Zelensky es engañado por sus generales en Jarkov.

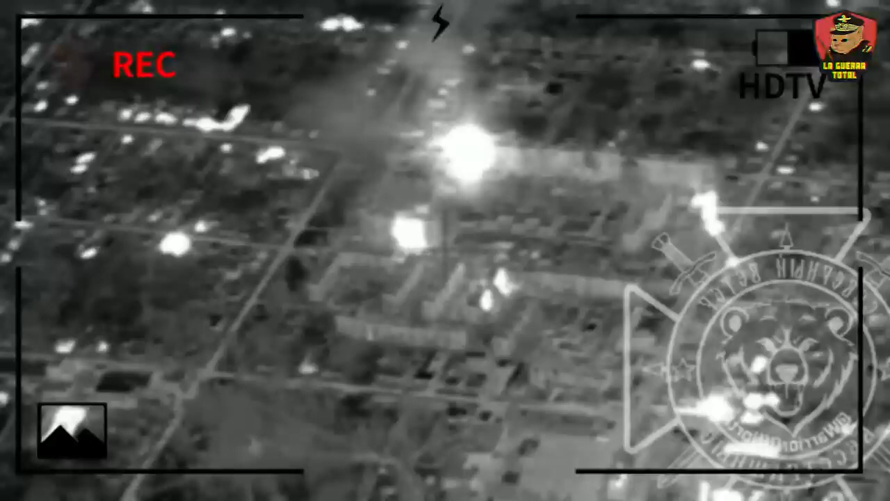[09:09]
Los soldados y residentes que aún quedan en Bobchansk se han visto atrapados en un anillo de fuego generado por las temibles bombas FAP, de las que tanto hemos hablado en ocasiones anteriores.
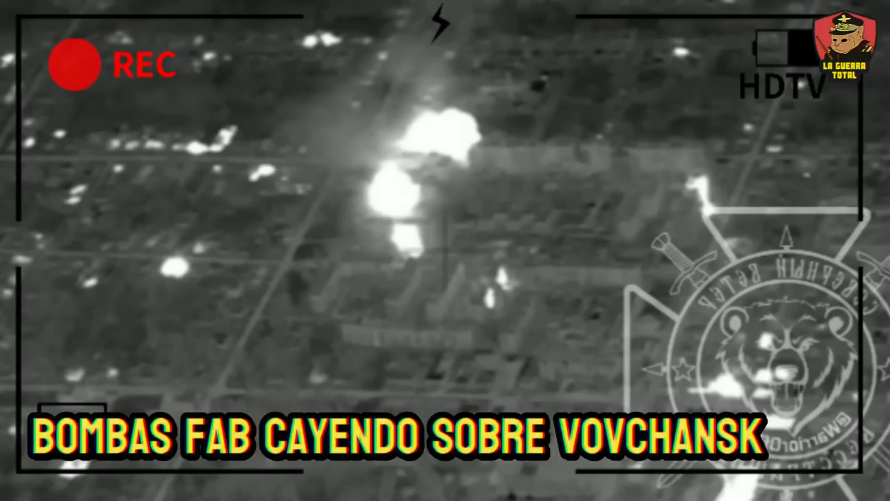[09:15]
El jefe de policía de la ciudad, Oleksii Karkivski,
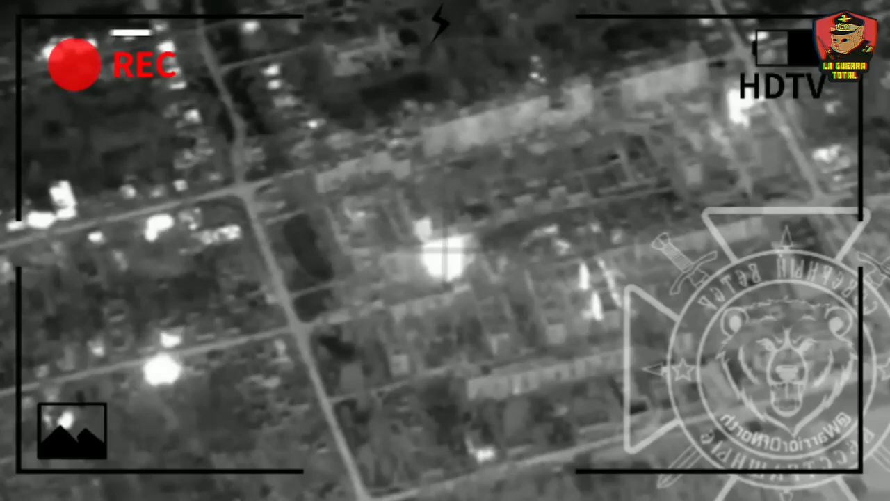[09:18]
ha visto de primera mano estos intensos ataques, concordando en que tan solo en una semana al menos 200 bombas han impactado en la ciudad,